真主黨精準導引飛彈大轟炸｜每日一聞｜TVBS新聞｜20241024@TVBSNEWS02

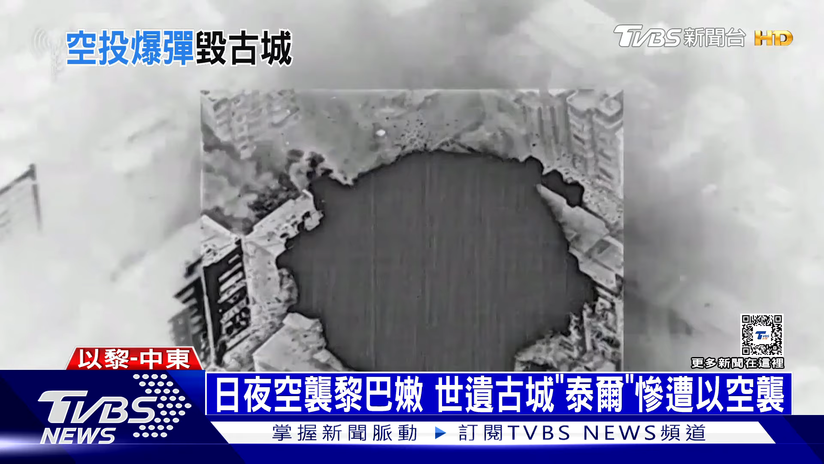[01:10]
以色列对黎巴嫩轰炸不手软就连被列为联合国世界遗产的2500年古城泰尔都难逃战火
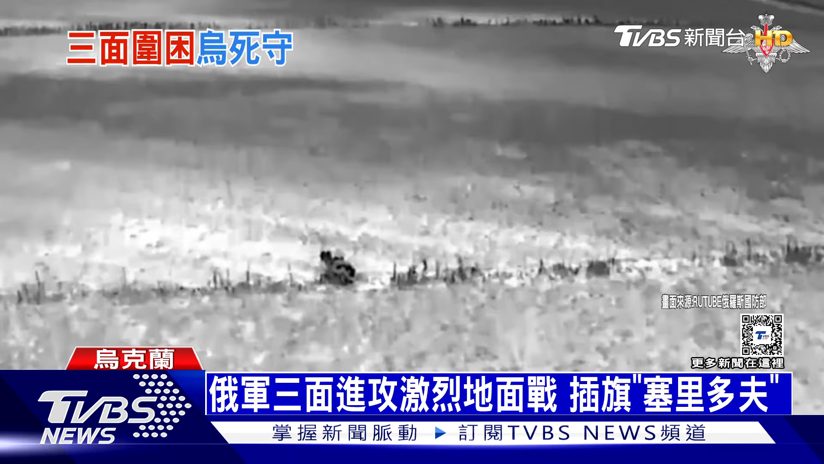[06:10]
俄军三面围攻盾内刺客桌的小镇赛里多夫经过激烈的地面战后在赛里多夫的建筑顶部插上俄罗斯国